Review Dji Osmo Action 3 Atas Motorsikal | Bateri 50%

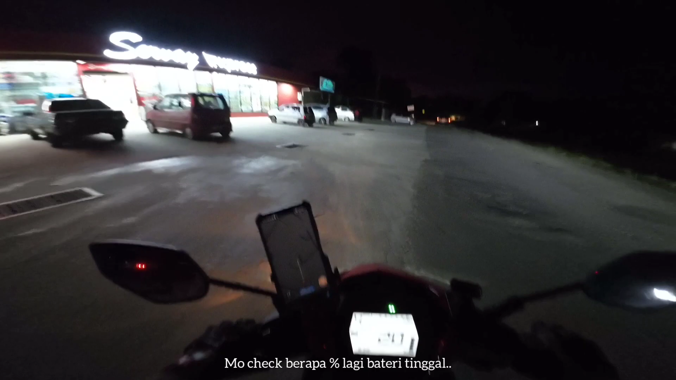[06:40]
god, tinggal berapa peratus dia tinggal bateri ini.
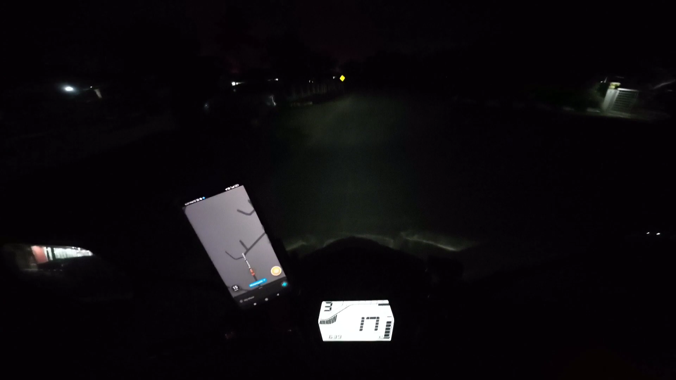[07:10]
13% lagi tinggal bateri. Jadi cukuplah video di sini dulu pasal punya nampak ni sudah. Terima kasih kerana menonton. Gitulah review tentang DJI Osmo Action 3. Semoga bermanfaat. Jumpa lagi.